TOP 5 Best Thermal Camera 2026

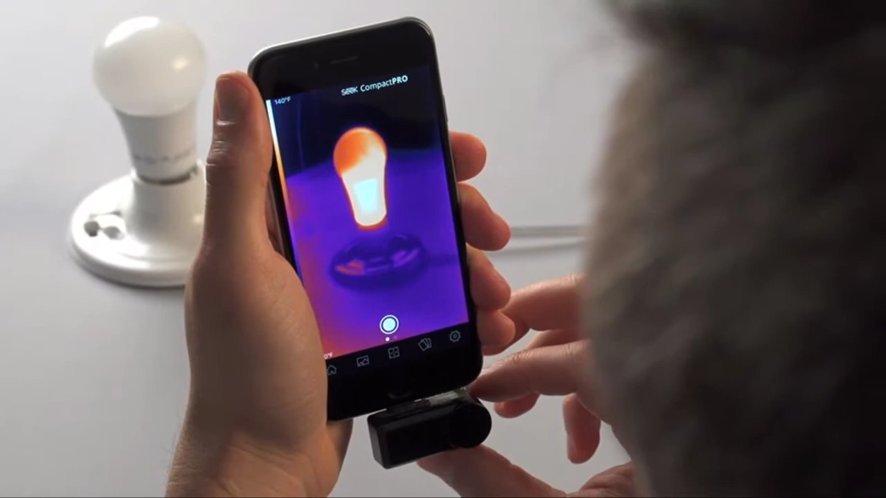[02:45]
The Seek Thermal Op enables you to control various features of the camera including temperature, gain slash brightness, face, temperature range, and exposure time. List number 3.
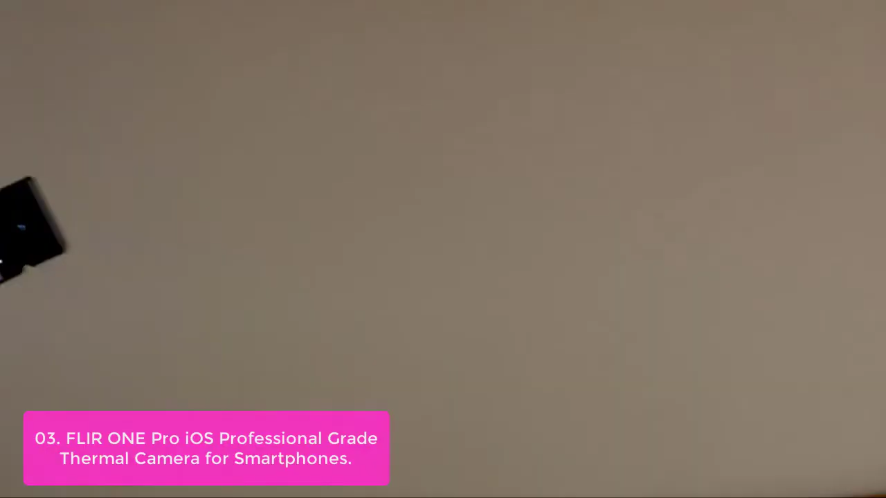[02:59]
FLUR1 Pro iOS Professional Grade Thermal Camera
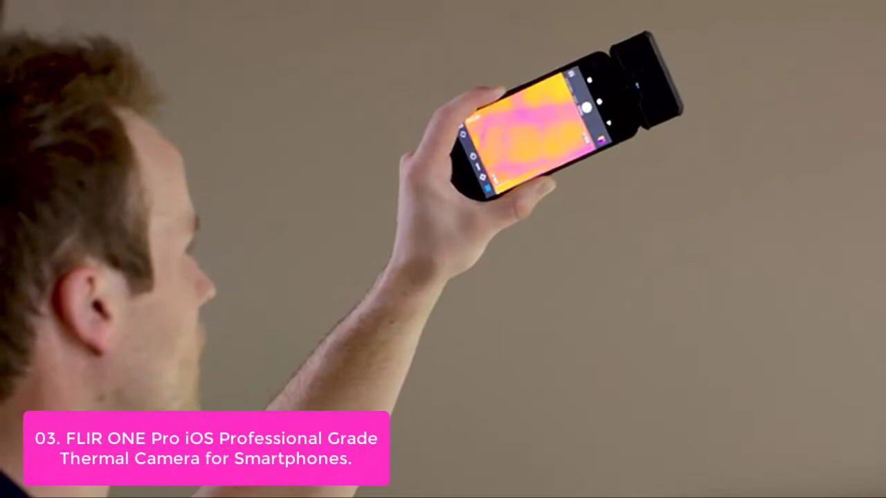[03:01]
for Smartphones The FLUR1 Pro is a revolutionary thermal imaging camera for mobile devices.
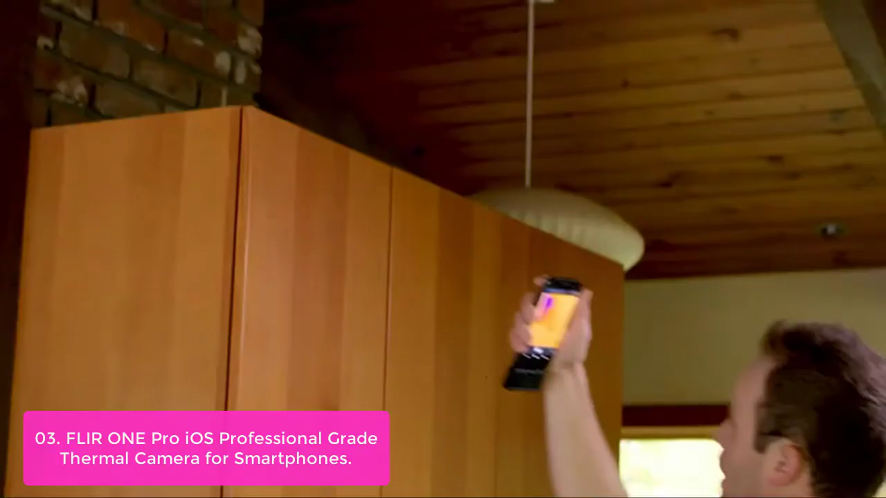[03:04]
You can now find hidden electrical problems, energy loss, water damage, and other heat-related issues with these.
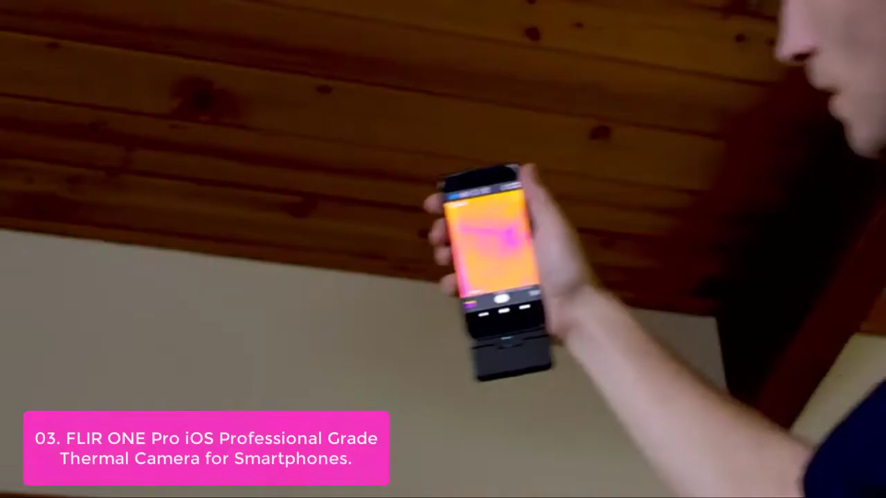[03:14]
With a 4x improvement over the FLUR1 Pro LT,
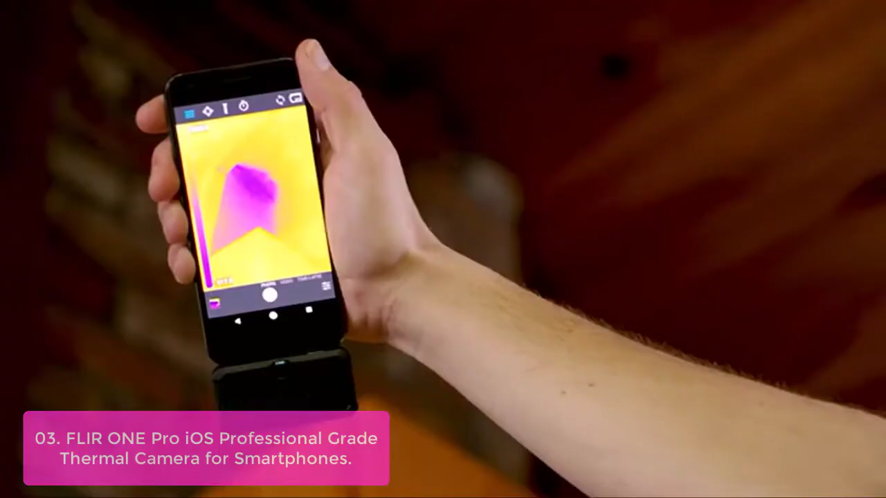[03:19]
at a thermal sensitivity of 70 mk compared to a maximum of 120 c for the FLUR1 Pro LT,
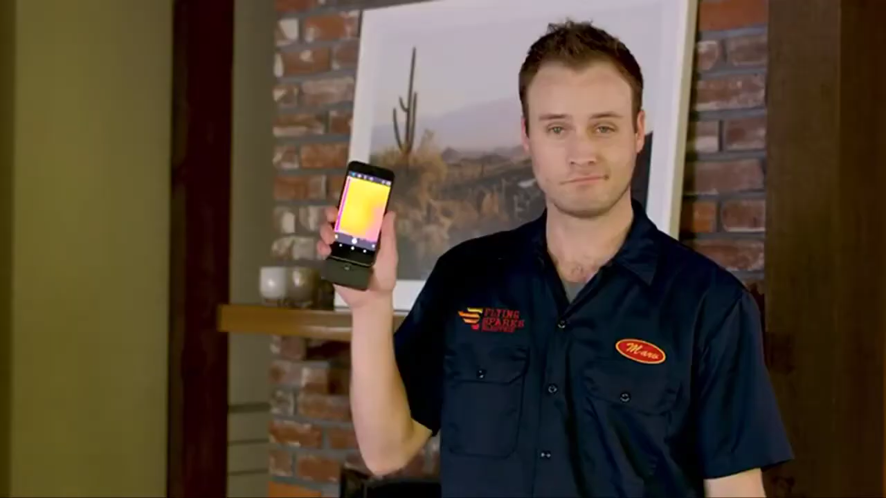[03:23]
with up to 3 spot temperature meters and 6 temperature regions of interest,
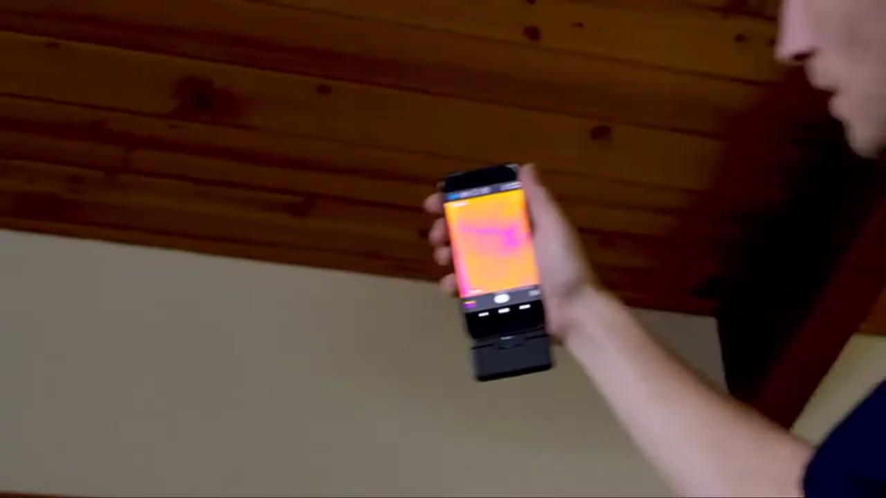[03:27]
you have never seen thermal imaging used like this before.
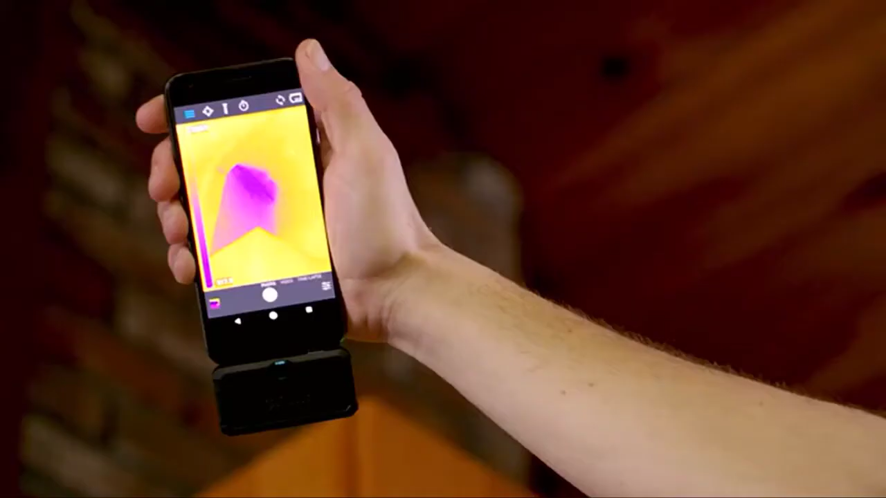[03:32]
The FLUR1 Pro uses a powerful 1-inch imager to detect energy loss,
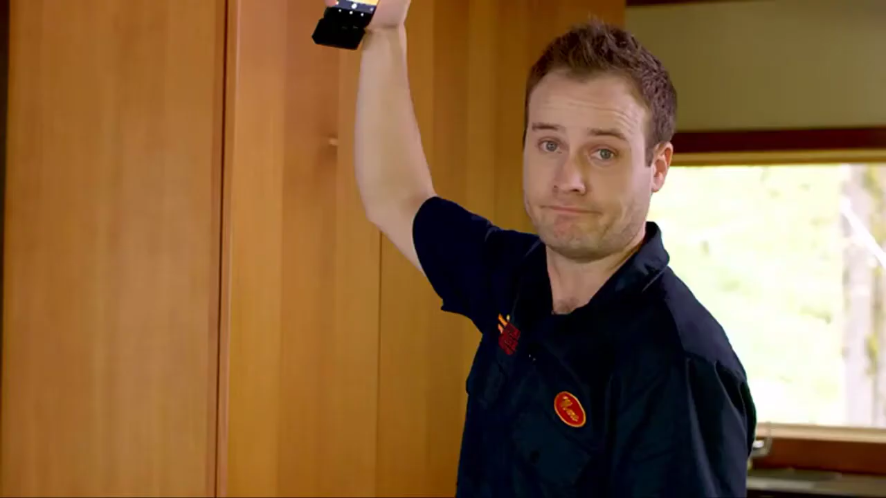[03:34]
water damage, and other thermal-related issues. With up to 3 spot temperature meters and 6 temperature regions of interest,
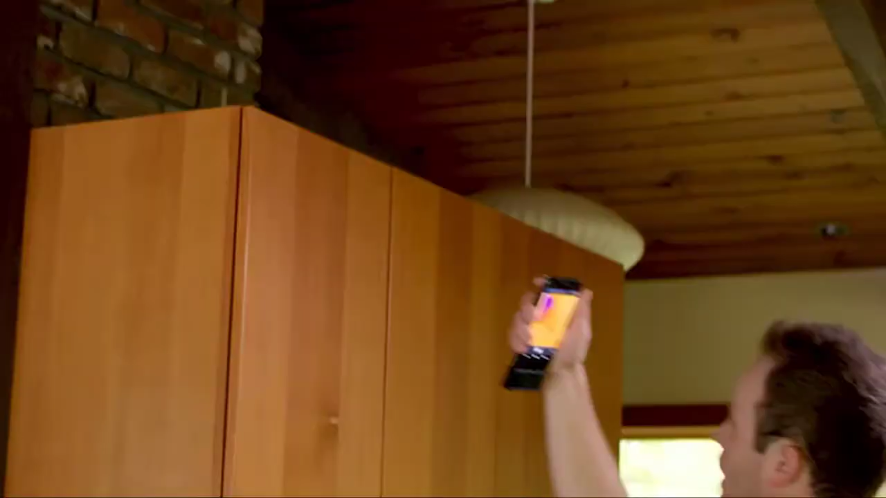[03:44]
the FLUR1 Pro is ideal for inspecting commercial buildings and large industrial equipment. Its rugged design makes it ideal for fieldwork applications such as construction, plumbing, and heating maintenance.
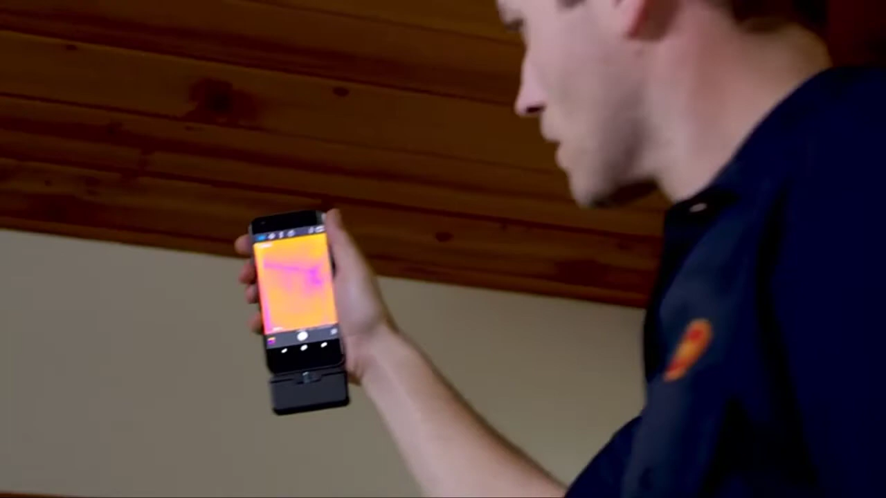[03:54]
Its flexible mounting options make it easy to work with most mobile devices.
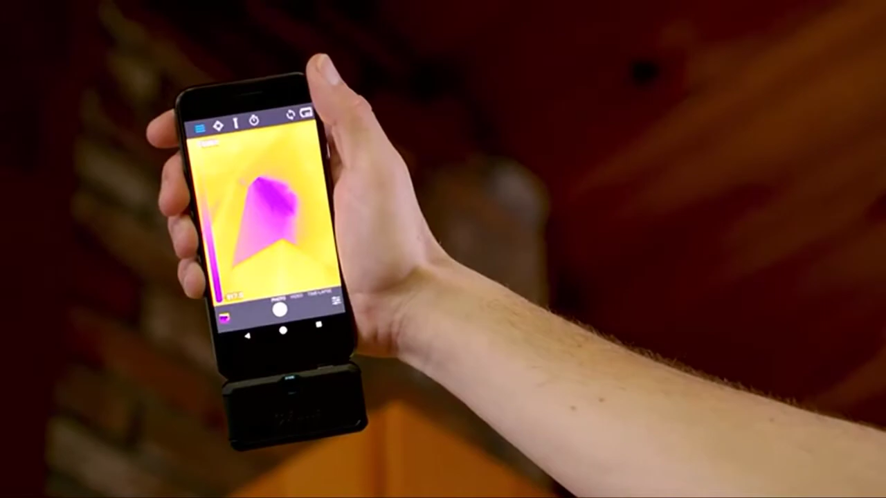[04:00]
Unique image processing technology that enhances resolution and accuracy to help you catch
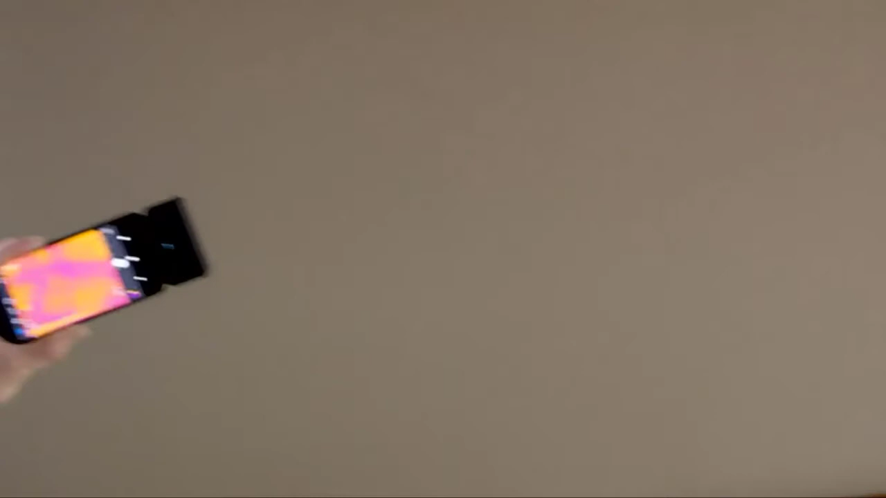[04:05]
potential problems early and reliably diagnose problems. Adjustable connector extends by up to 4 mm, so you can secure your FLUR1 Pro to your mobile device while it's still in the protective case.
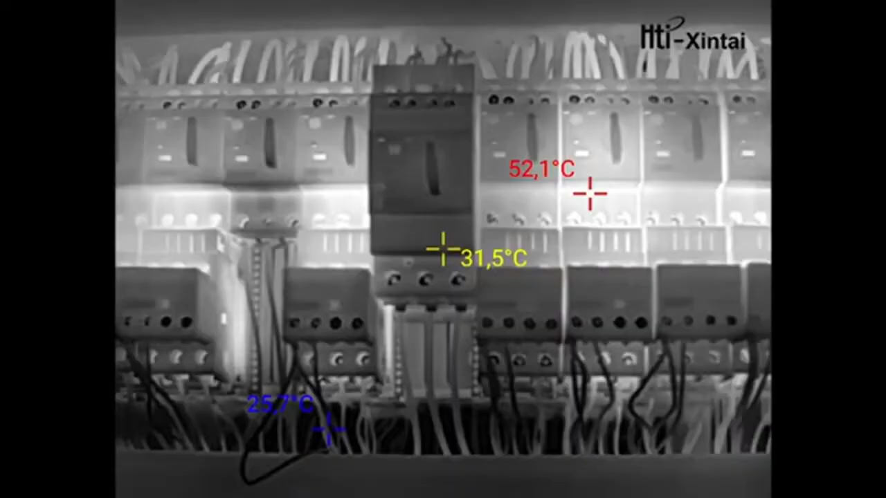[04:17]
On screen: max 52.1°C
List number 4.
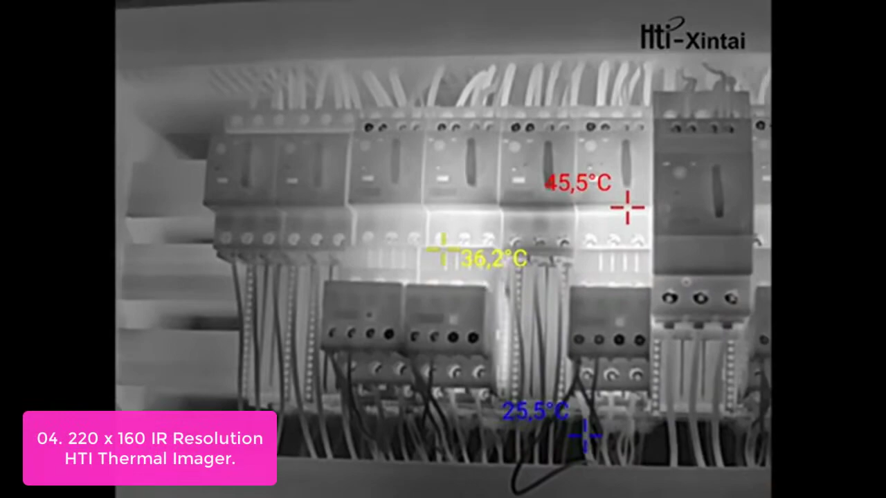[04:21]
220X160 IR Resolution HDI Thermal Imager The HDI 220 IR Our
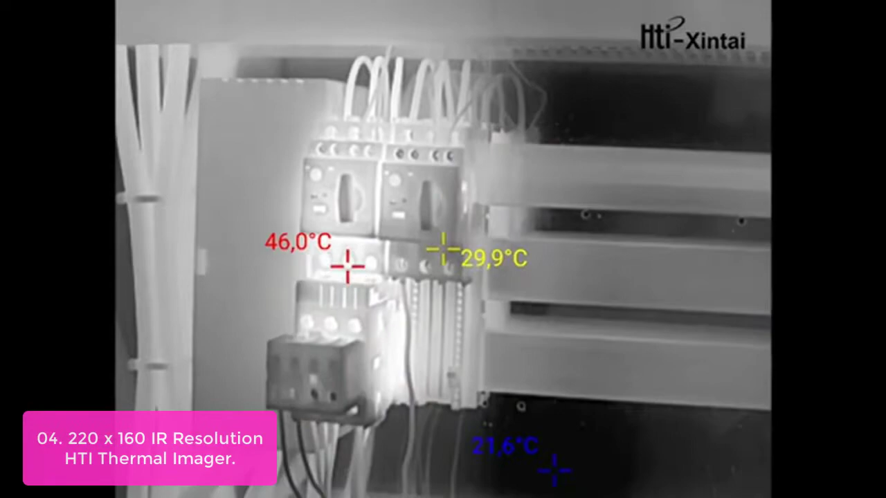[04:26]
thermal imager provides a full-color display screen that shows green IR imagery in 220X160 resolution.
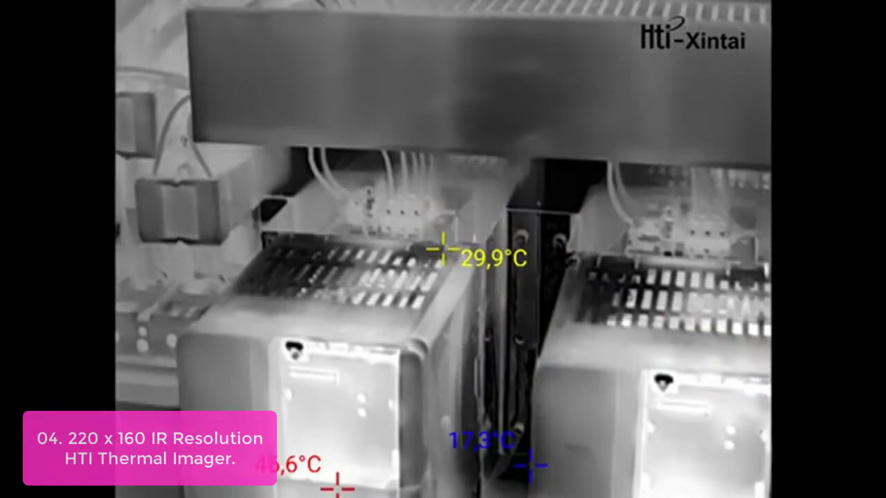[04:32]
On screen: spot 29.9°C
You can see the full range of your infrared images and thermal recording in cold color,
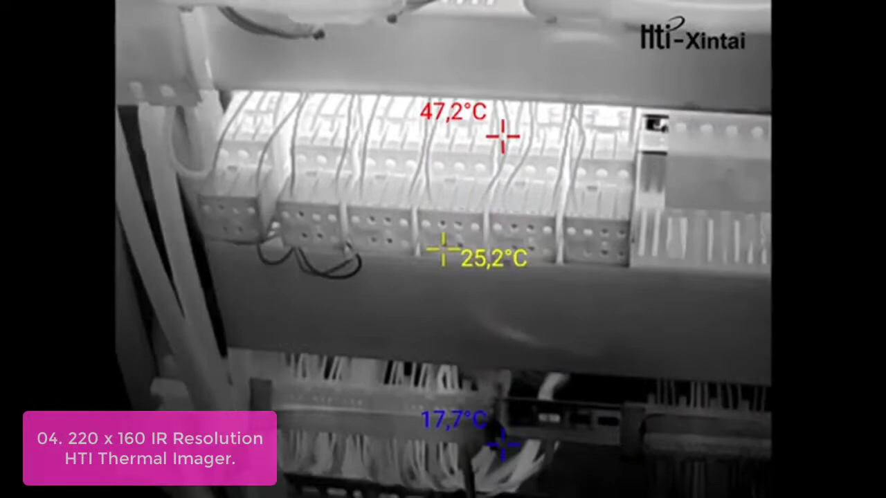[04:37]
rainbow, yellow, warm red, and blue.
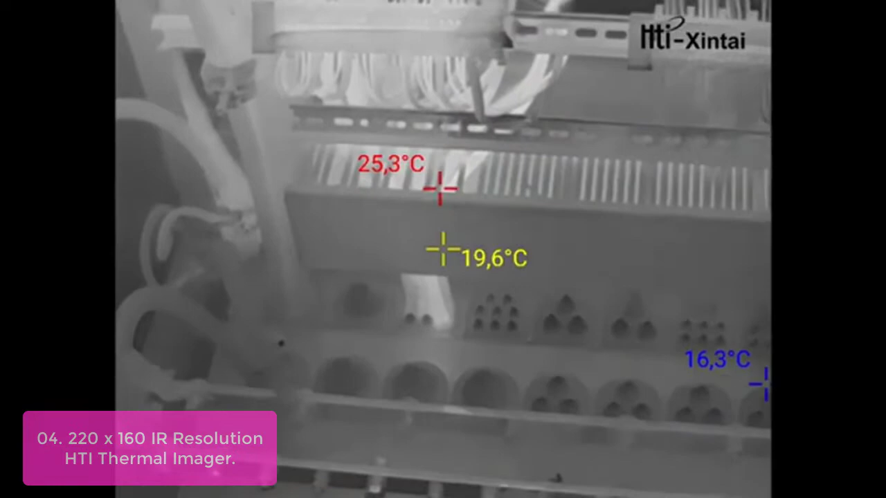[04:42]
The high resolution means that you can zoom into details without losing detail on your thermal visuals.
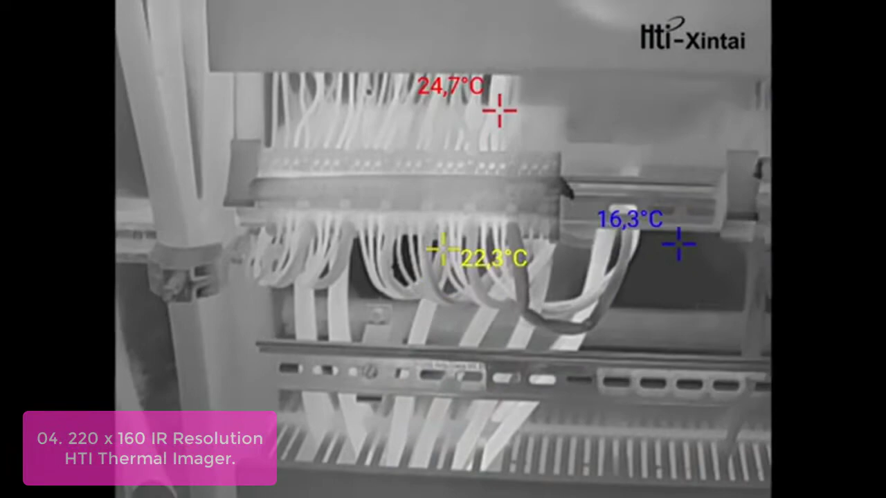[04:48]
On screen: spot 22.3°C, max 24.7°C, min 16.3°C
This data is ideal for forklifts and other applications where you need to see what is hot or cold.
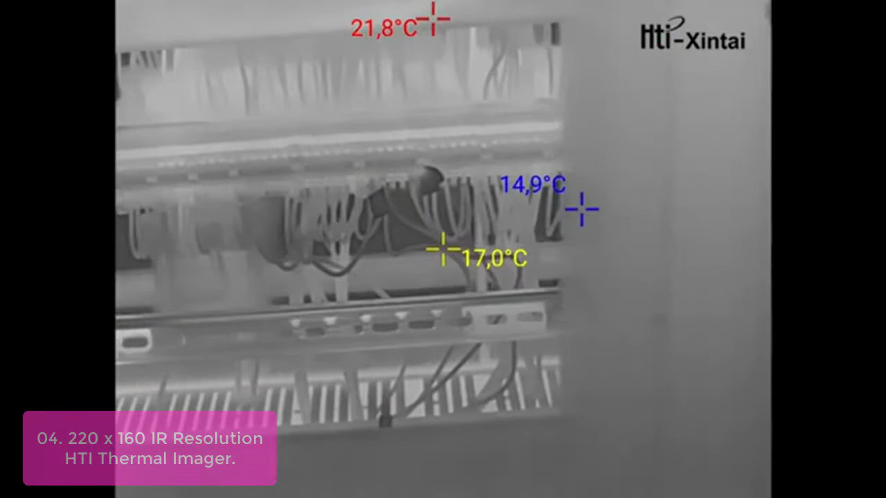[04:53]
Thermal imaging technology allows the user to look past the wall color to see hidden spaces and valuable information.